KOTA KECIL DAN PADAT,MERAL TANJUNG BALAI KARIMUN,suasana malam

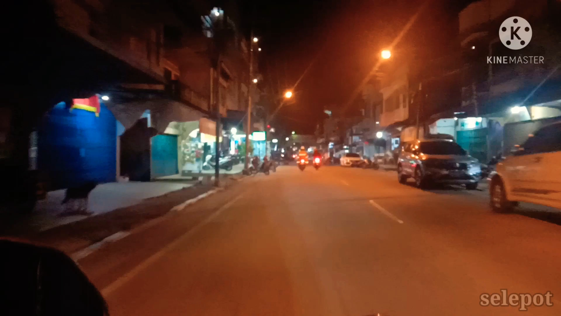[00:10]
Halo kawan-kawan semua, jumpa lagi dengan saya Bang Selepot. Di malam hari ini Bang Selepot lagi ada di jalan Meral Kota, Tanjung Balai Karimun. Beginilah suasana Kota Meral pada malam hari.